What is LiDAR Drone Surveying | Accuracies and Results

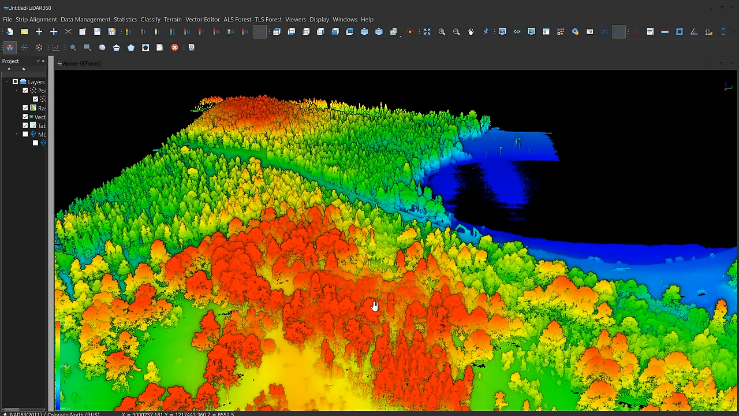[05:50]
So right now what you're seeing, if you don't know, this is the raw point cloud data. The red is high, the blue is low and the color is depicting elevation.
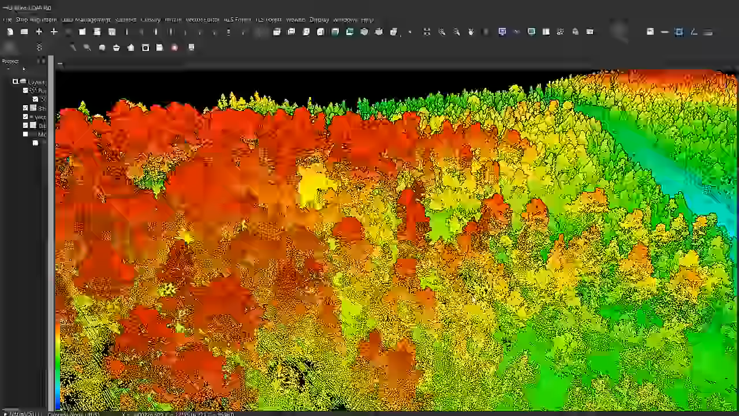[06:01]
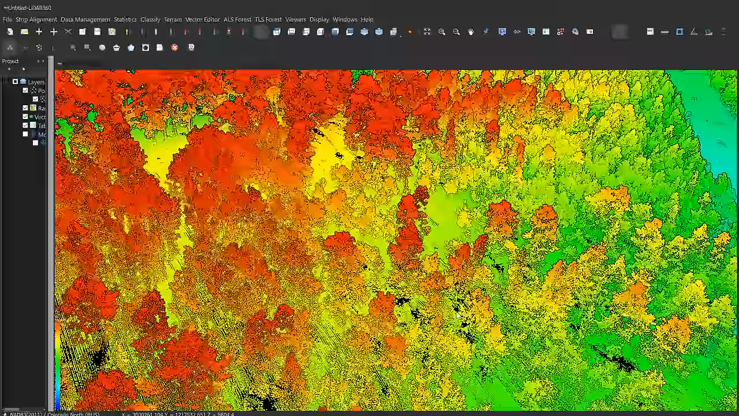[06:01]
If we scroll around a little bit, you can see a lot of detail, a ton of detail in this data.
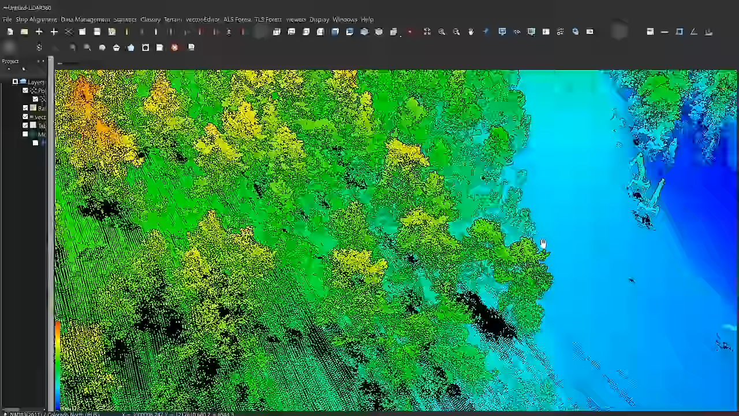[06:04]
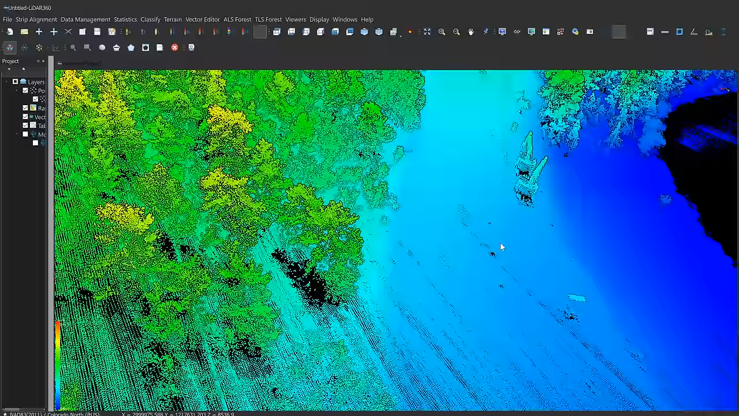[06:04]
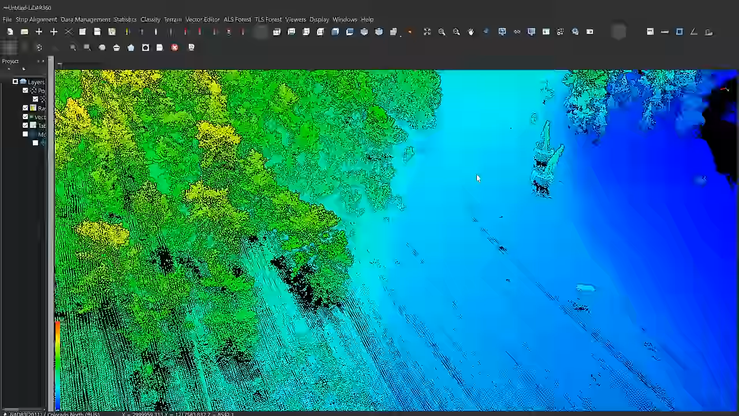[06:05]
This is what you're going to get with unmanned aerial LiDAR data collection.
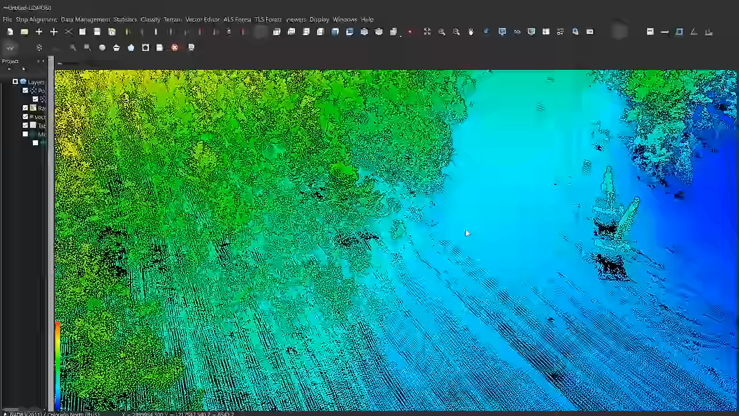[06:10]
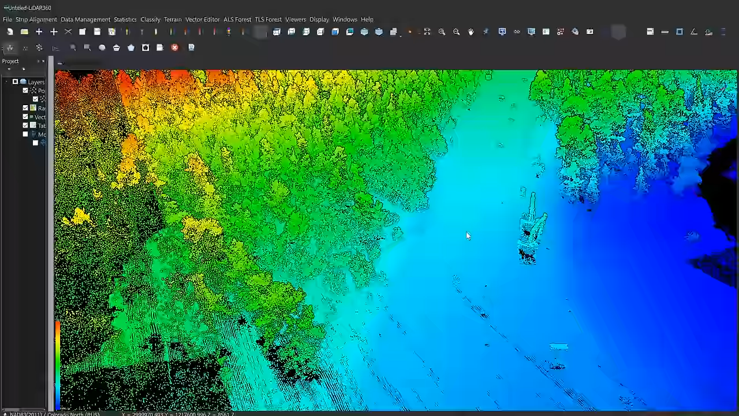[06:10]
It's very high resolution, very high detail and very high fidelity.
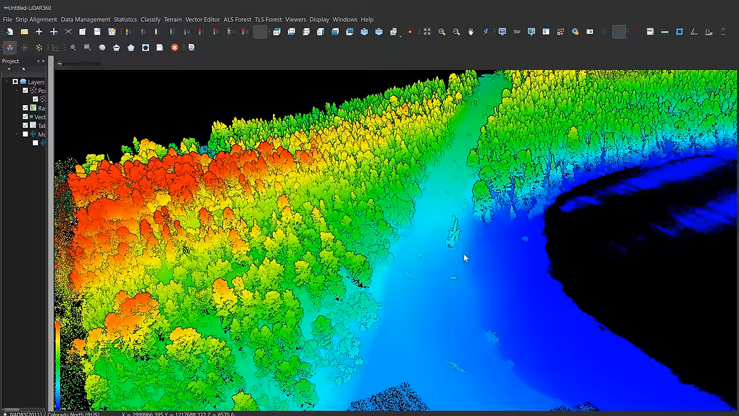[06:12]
Now let's go ahead and take a look at the accuracy of our LiDAR data. In order to do that, we're going to look at the intensity view of the LiDAR data, which will reveal the aerial targets and then we'll be able to compare those aerial targets to the data we captured from the GPS RTK system.
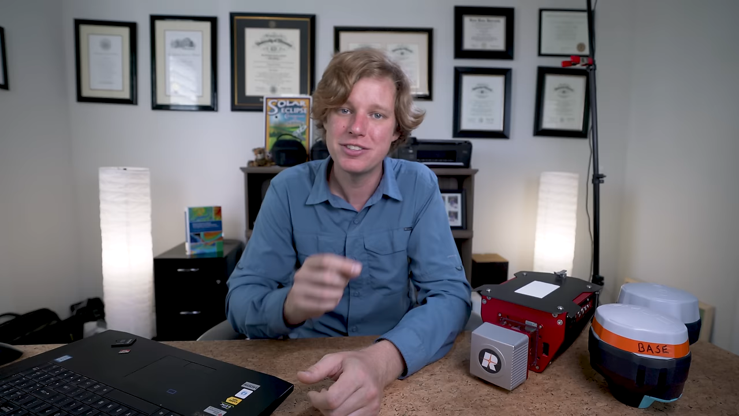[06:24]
I just imported the ground control points into the data set.
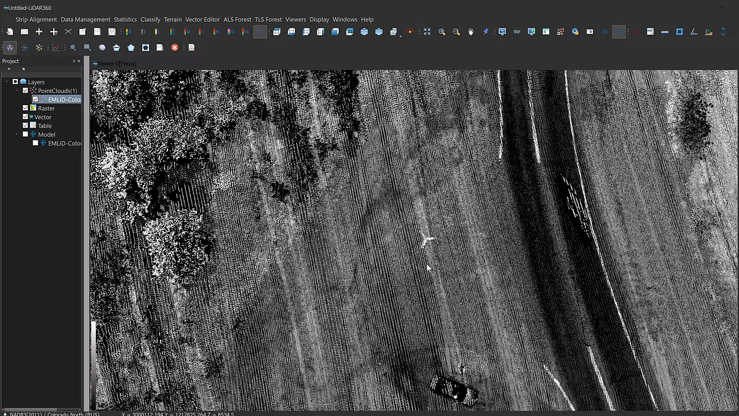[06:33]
So now we're going to be able to see them laid right on top of the intensity view of the LiDAR data.
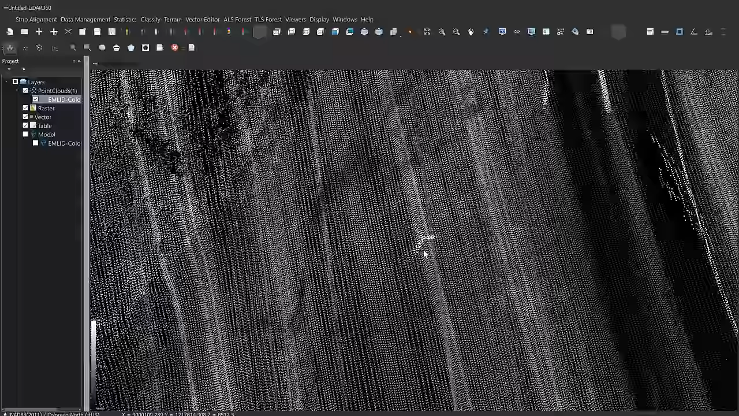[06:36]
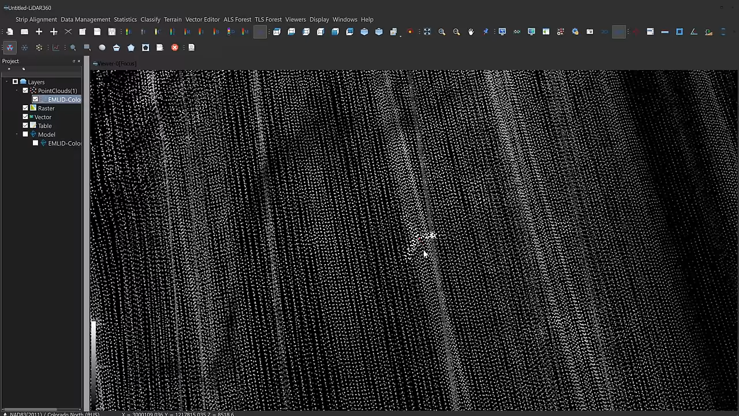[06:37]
Here's our first aerial target. Now I'm going to go ahead and look straight down the plane of the data and just see where that target falls.
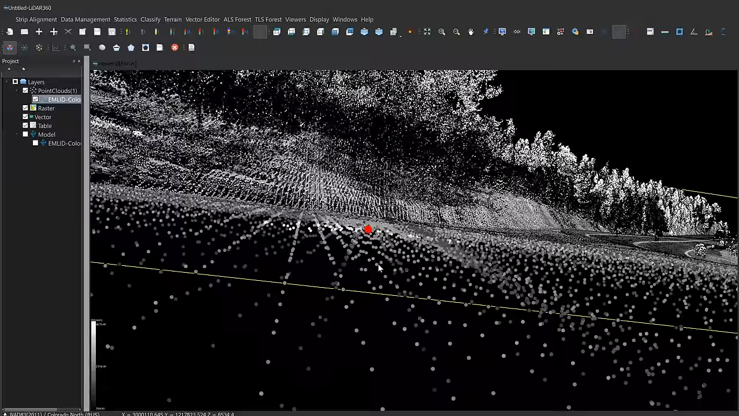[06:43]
It looks like it's right in the middle.
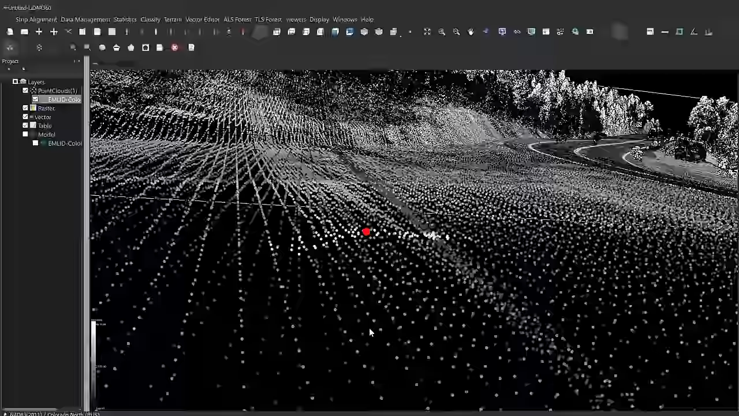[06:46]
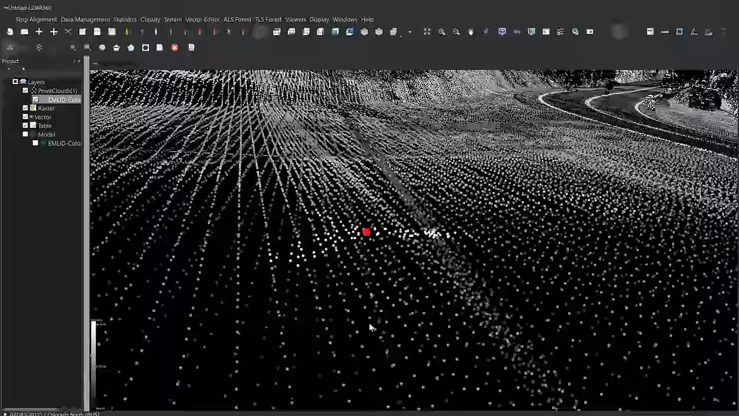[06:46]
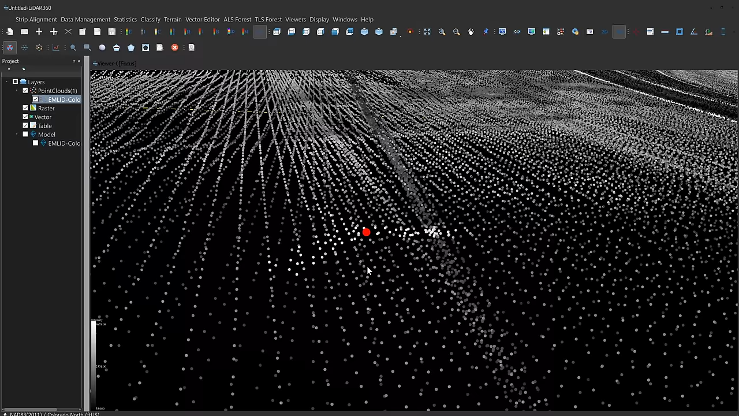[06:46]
Now, in order to get an even better perspective and view, we can do something called a cross-section, which is taking a little slice out of the data and then we can actually see the point laying in the data.
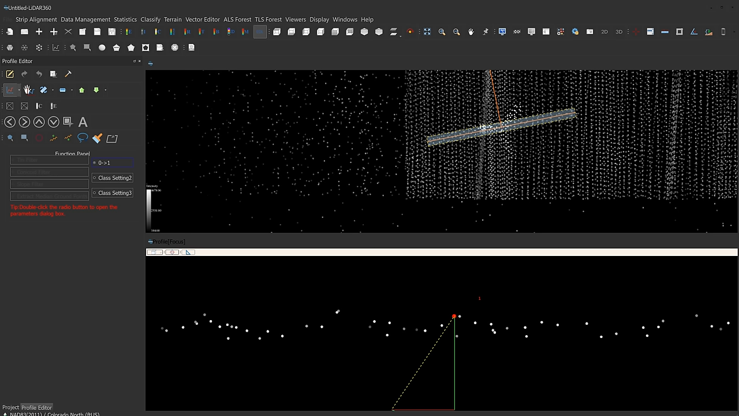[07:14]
So 0.036 feet, this is about 1.1 centimeters.
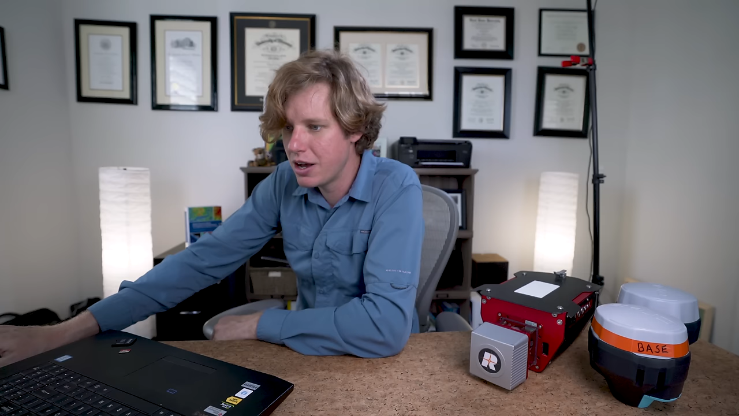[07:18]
We're spot on. Let's go ahead and take a look at one more punctual point. And then for the rest of them, I'm going to go ahead and just calculate them all off the video.
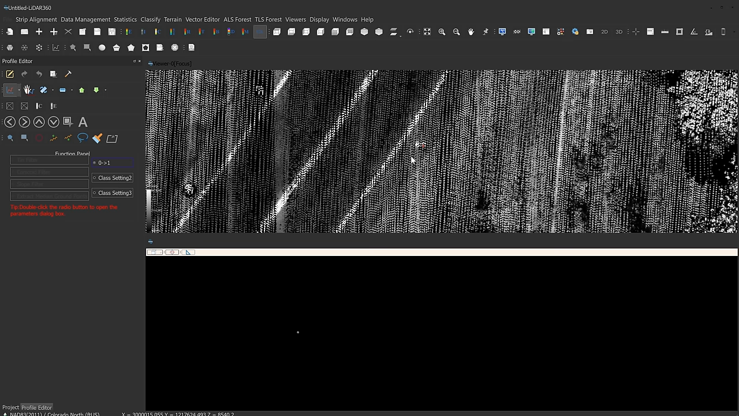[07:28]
Here's the aerial target that you saw me paint on the ground.
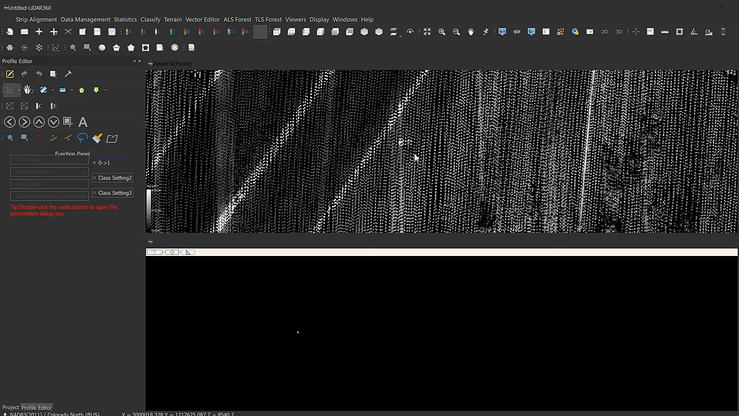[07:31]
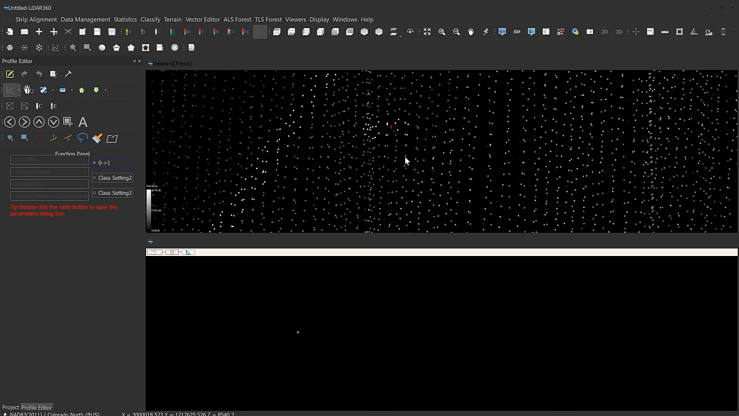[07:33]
And again, the point is basically right in the center. So it's good on the X and Y axis. Let's look at the Z axis.